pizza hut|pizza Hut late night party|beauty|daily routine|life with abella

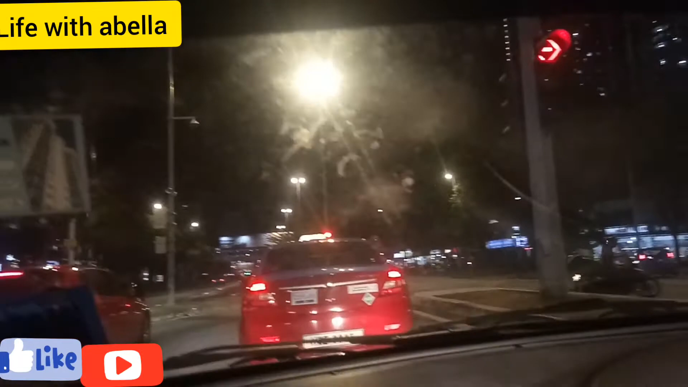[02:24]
رہے تھے ویٹ کے جیسے سیگنل کھولتا ہے تو ہم یوں ٹرن لے کے پیزا ہٹ کے آگے جاتے ہیں تو پھر دیکھتے ہیں ہمارے ساتھ کیا بنتا ہے اور بیرلا بار بار پوچھی تو ماما کہاں ہے پیزا ہٹ کہاں ہے پیزا ہٹ تو بچوں کو آپ کو پتا ہے جی ایک ضد کر لیں پھر وہ ہی چاہیے ہوتا ہے تو میں نے کہا بریڈ کا بنا دیتی ہوں کہا نہیں مجھے وہ ہی کھانا ہے دراصل اس کو کیا کہتے ہیں سپیکٹریز بہت پسند ہے چیکن سپیکٹریز جو وہ بناتے ہیں